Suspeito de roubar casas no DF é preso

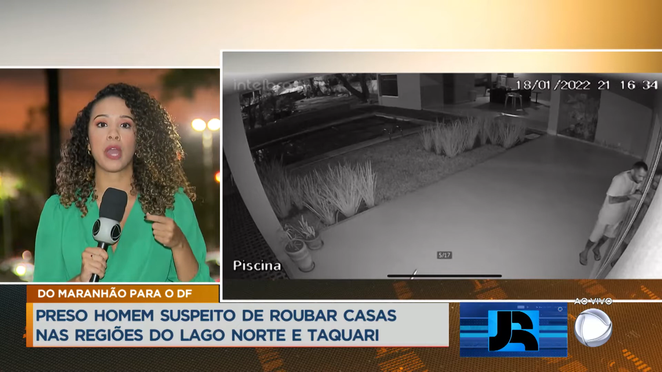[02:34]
Existe um homem que está pulando muros, entrando na casa das pessoas, cometendo furtos e roubos, e isso chamou a atenção da polícia. Como a gente consegue perceber nessa imagem de circuito de segurança,